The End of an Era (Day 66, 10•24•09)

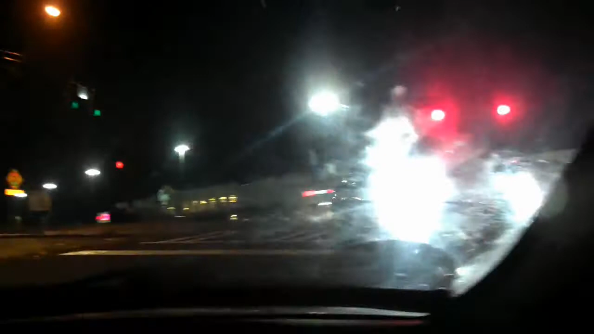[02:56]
Check this out, internet. These guys are going the wrong way. That guy went the wrong way. What are they doing?